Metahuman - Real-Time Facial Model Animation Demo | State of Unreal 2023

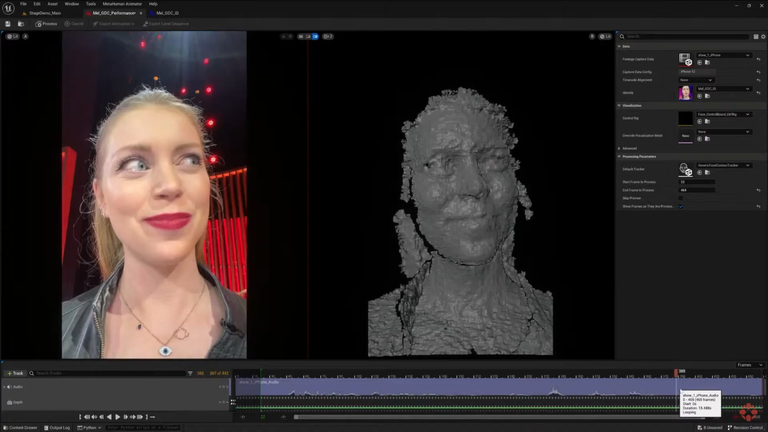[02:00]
John is currently scrubbing through the take to pick the section that he wants to process. John, are we all good with the data? Awesome. So from now on, it's just a single button click to kick off the processing,